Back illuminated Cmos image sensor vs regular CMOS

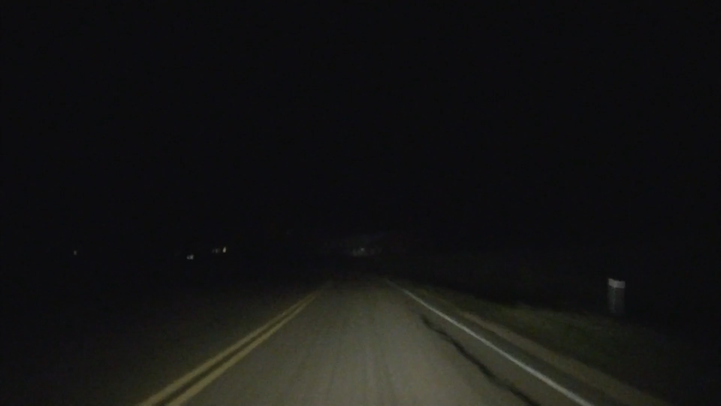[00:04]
What I'm doing here is I'm gonna make a quick demonstration of just why a backlit CMOS sensor for your image sensor is important if you have a video camera or say a camera with it. Right now I'm running at night on a back road with just my headlights on my car with that CMOS sensor activated. What I'm going to do is shut it off here and you can easily tell the difference.